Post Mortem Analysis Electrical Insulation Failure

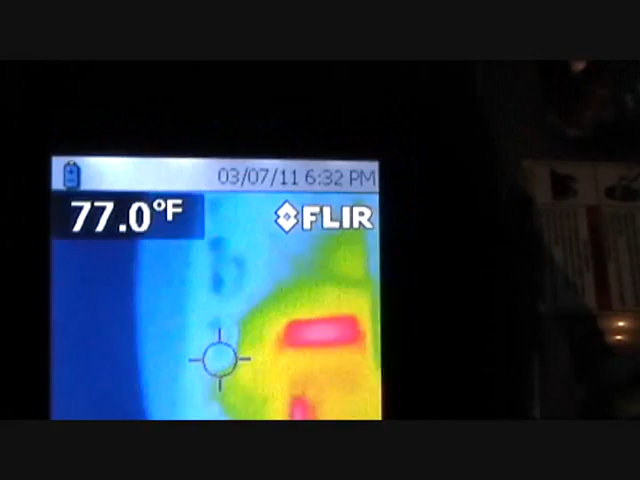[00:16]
On screen: spot 77.0°F
My dad's hot water heater started getting him some problems so he called me up.
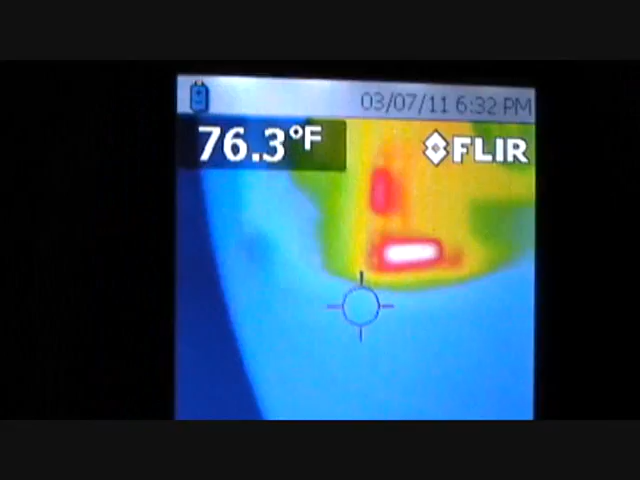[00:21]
On screen: spot 76.3°F
I brought the camera up here and looking at his control box now.
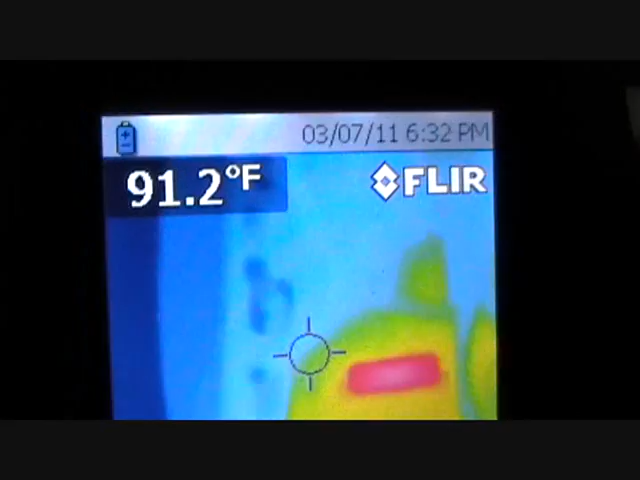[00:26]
On screen: spot 91.2°F
As you can see there's some hot spots in there,
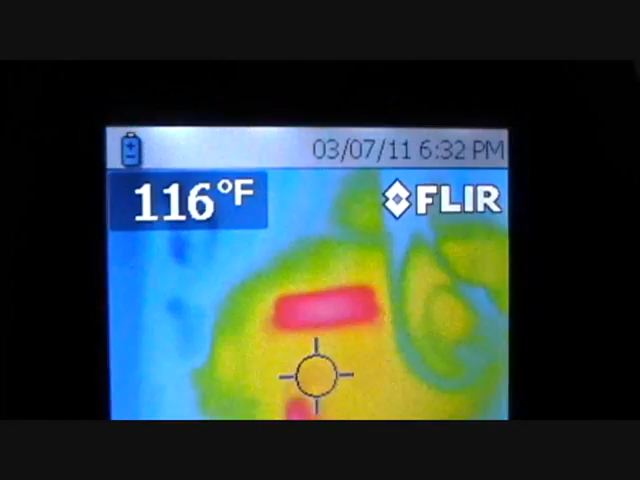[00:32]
On screen: spot 116°F
160
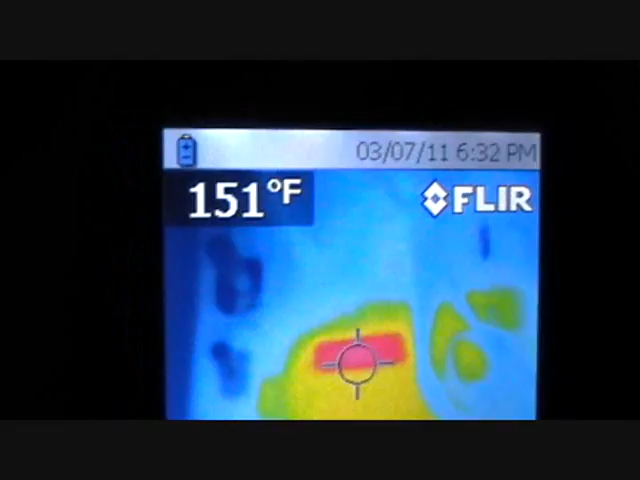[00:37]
On screen: spot 151°F
degrees and
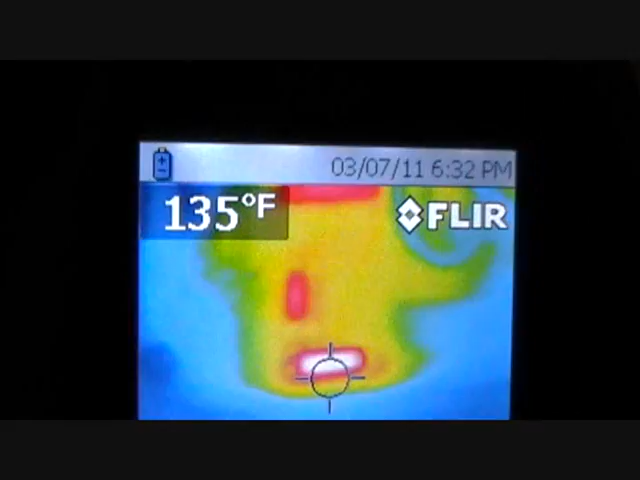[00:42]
On screen: spot 135°F
if you move the infrared camera out of the way you can see where it's burning wiring to right there and it's tripping the circuit I looked at the specs
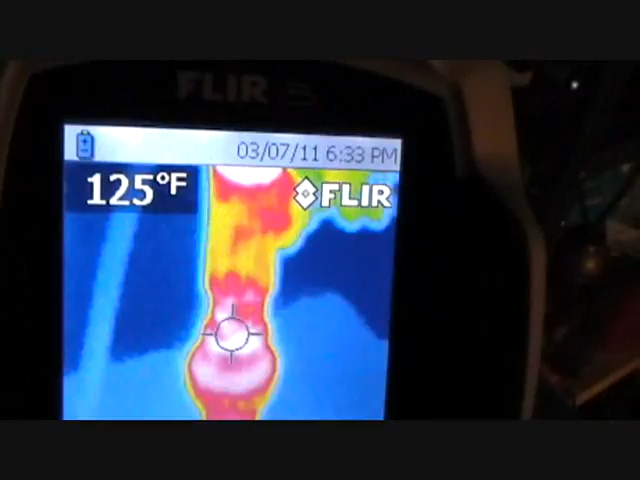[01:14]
On screen: spot 125°F
going to have to order him a new control box but infrared technology made my job easier.